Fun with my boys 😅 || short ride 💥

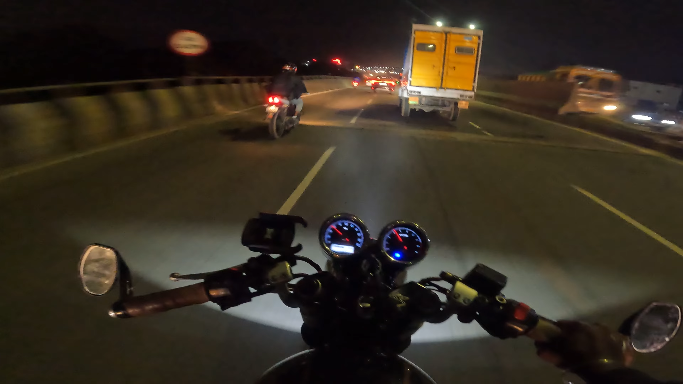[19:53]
బండి ఎత్తినానంటే ఫోన్ వచ్చేది కూడా తెలిసేలే, వైబ్రేషన్ వైబ్రేషన్ వస్తుంది ఫోన్.
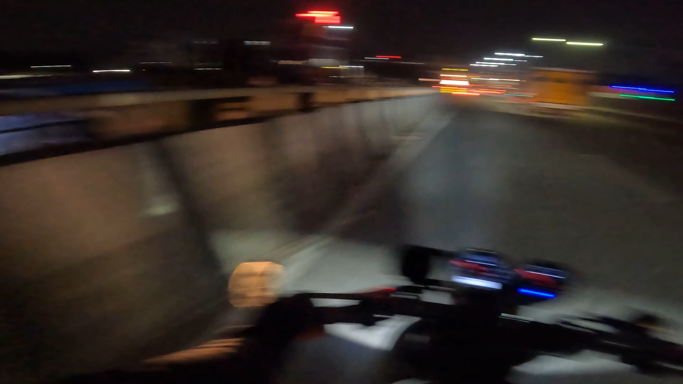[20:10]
అయినా నాకు ఈ బండి వైబ్రేషన్కి ఏం తెలియ.
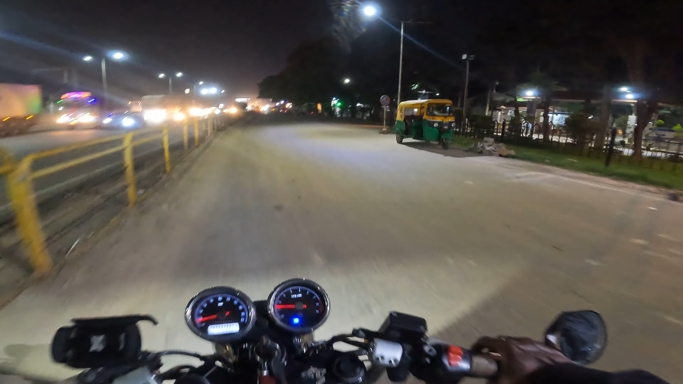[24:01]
గైస్ ఏదో ఒక బైక్ ది ప్రాబ్లం అయి ఉండదు కాబట్టి కొంచెం ఆఫ్ అయిపోయిందంట,